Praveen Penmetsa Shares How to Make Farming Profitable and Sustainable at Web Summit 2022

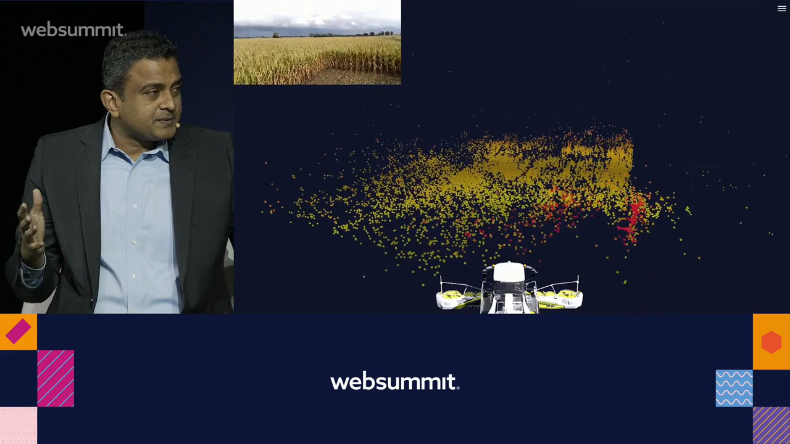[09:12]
so the perception stack has to be really good on the hardware side and on the software side. And the second thing there is you have to work in all conditions, right?
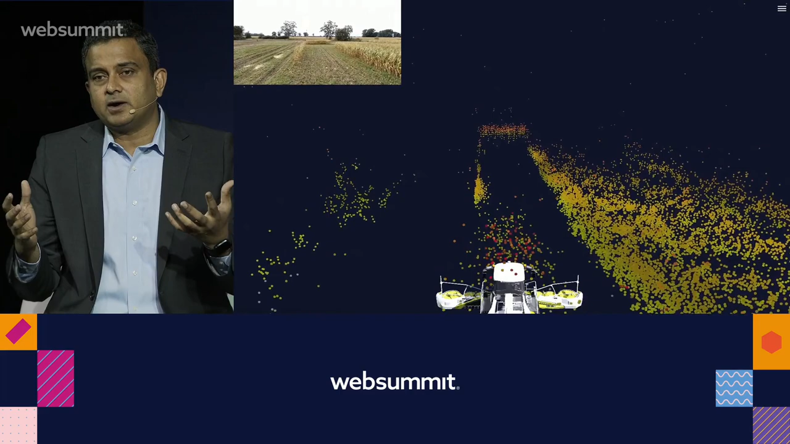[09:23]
Very often, you know, there's things like the tractor itself is spraying things, right?